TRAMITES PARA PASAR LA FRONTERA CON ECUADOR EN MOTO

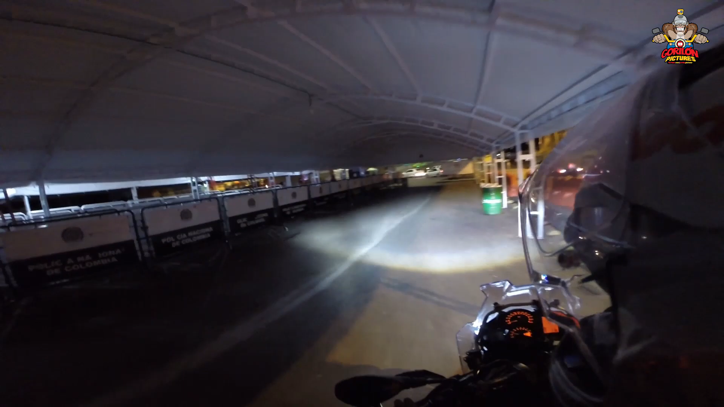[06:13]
Pero si está solo Por la fecha Y por la hora Y ahora nos toca Y nos para El trámite con Ecuador
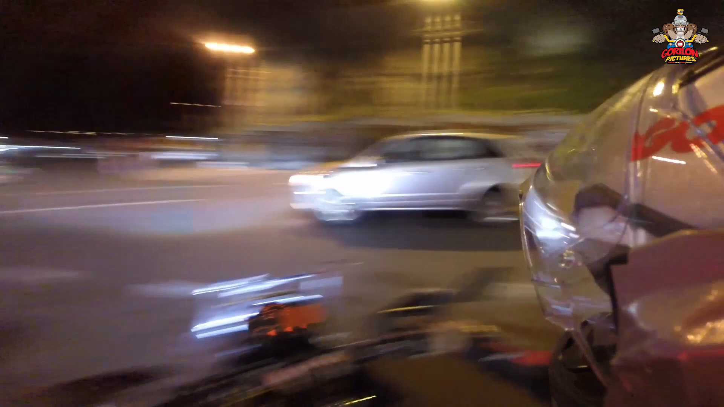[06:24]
De la moto Vamos a ver Por dónde era El tema Imagino que por acá ¡Qué bueno el frío! Las manitas Dice solo taxis Bueno Esto como que también está solo Vamos a ver Migración